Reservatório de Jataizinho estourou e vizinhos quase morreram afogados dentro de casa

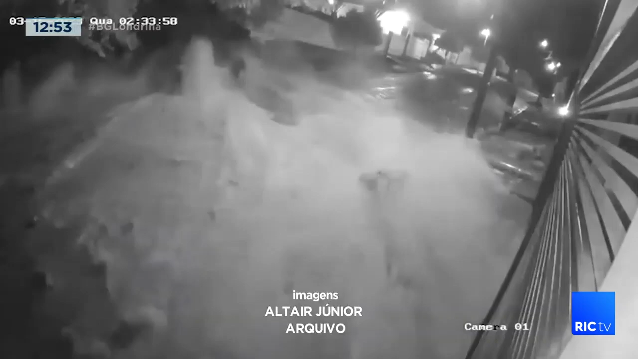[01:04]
As imagens impressionantes do momento do rompimento do reservatório correram o país.